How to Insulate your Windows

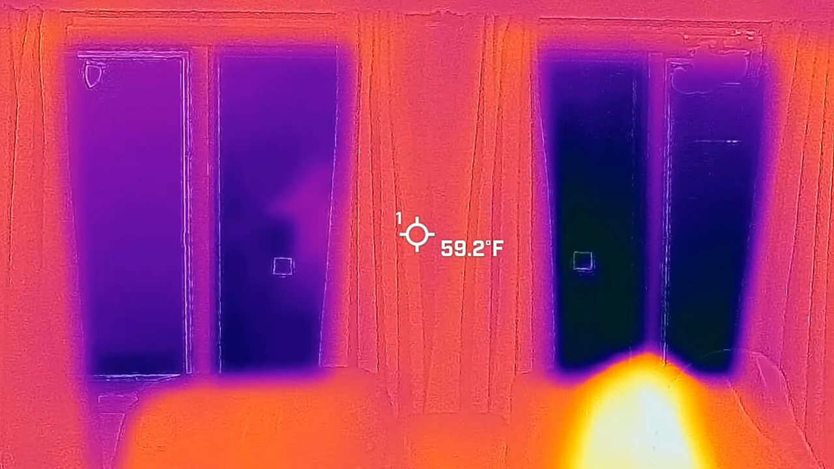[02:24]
On screen: spot 59.2°F
plastic on it the left window does not
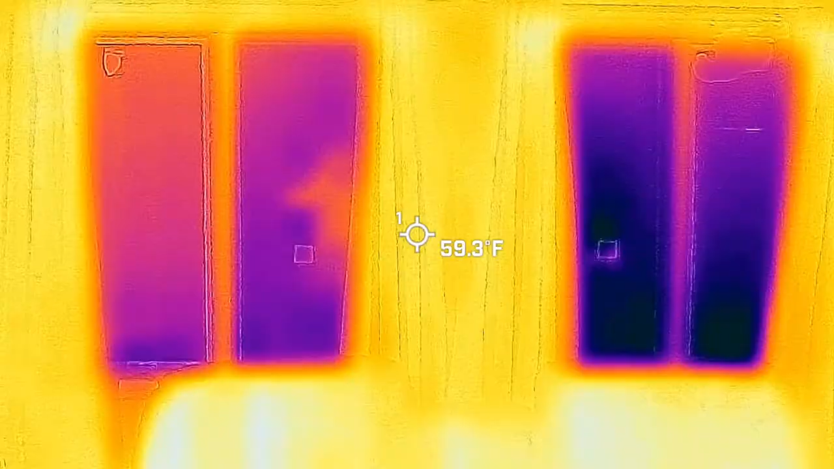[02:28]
On screen: spot 59.3°F
the little boxes on there are a piece of cardboard I taped this one I taped to the glass
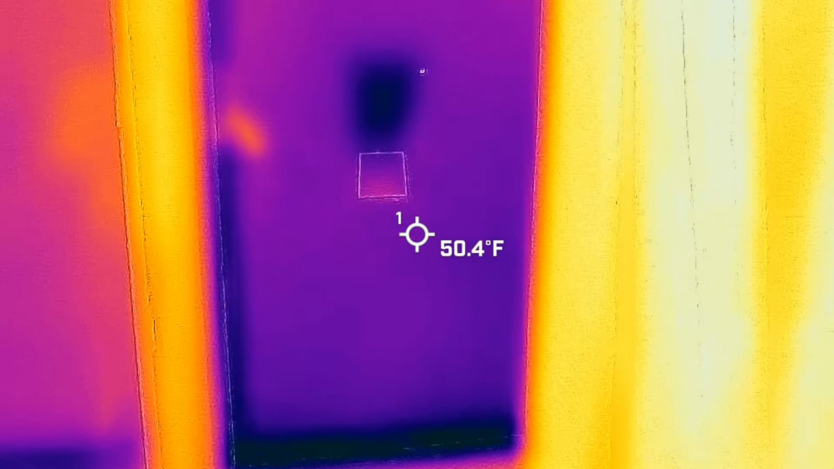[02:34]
On screen: spot 50.4°F
so this
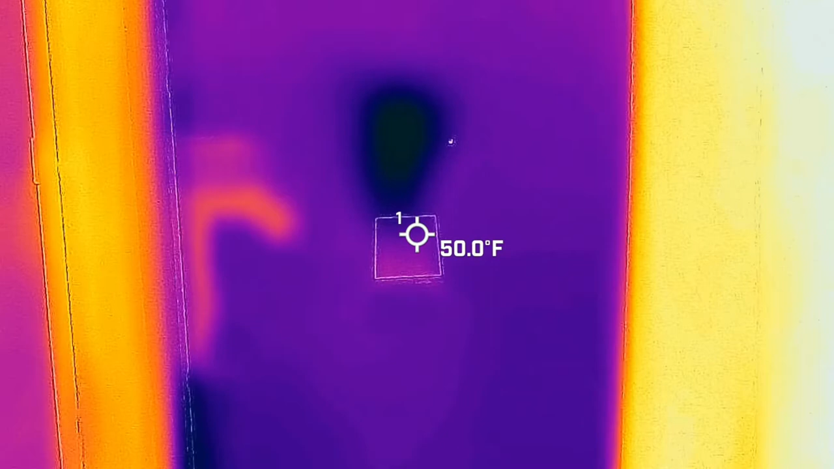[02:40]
On screen: spot 50.0°F
one is 50 degrees right where the tape has a cardboard closest to the glass on this side
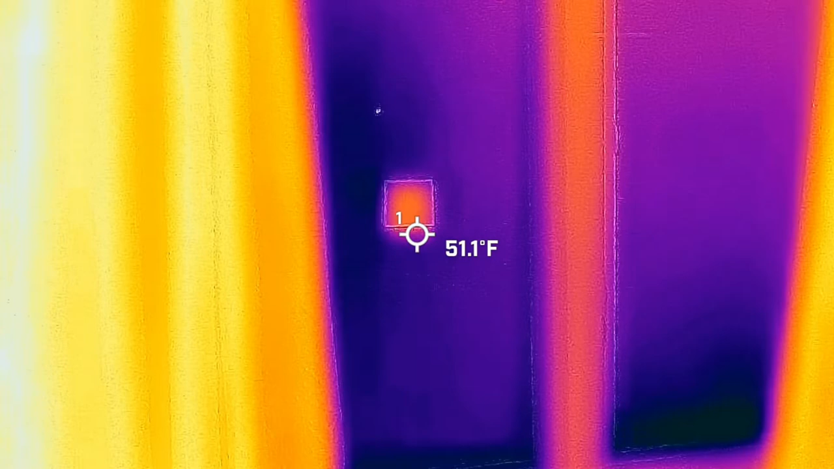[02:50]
On screen: spot 51.1°F
this is stuck to the plastic and they have 54 degrees so there's a four
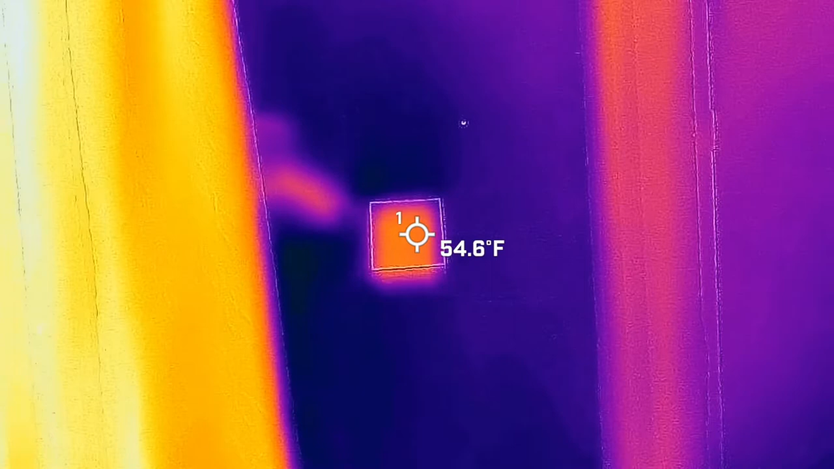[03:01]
On screen: spot 54.6°F
degree difference it's almost five degree difference so you can tell it's working